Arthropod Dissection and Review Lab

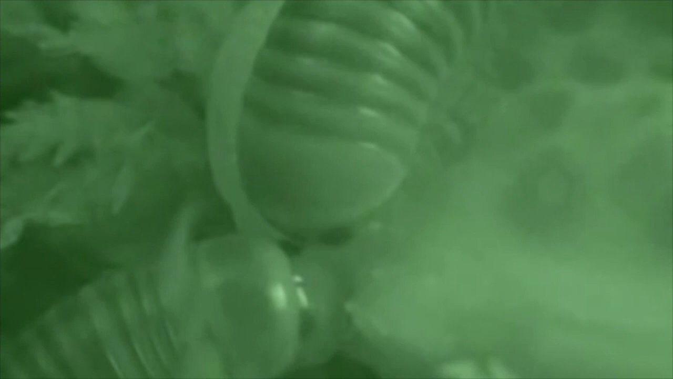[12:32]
Millipedes hide from light. They are active at night. Watch them eat cucumber in the dark.
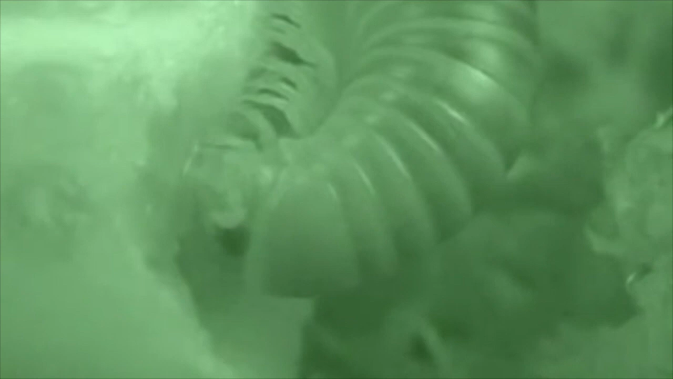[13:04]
and wood and other small pieces of dead plants.
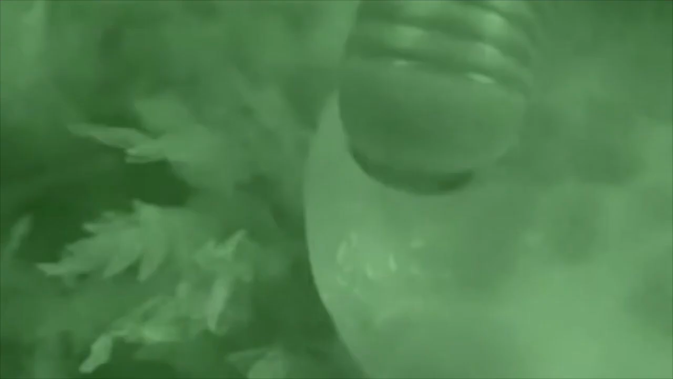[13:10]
Dead organic material is also called detritus.
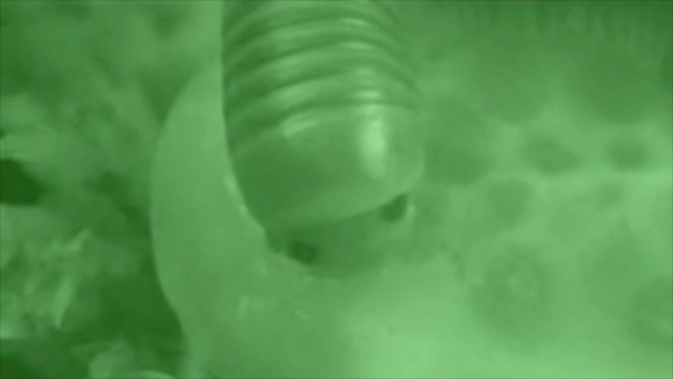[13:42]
Many millipedes have eyes at the sides of their head.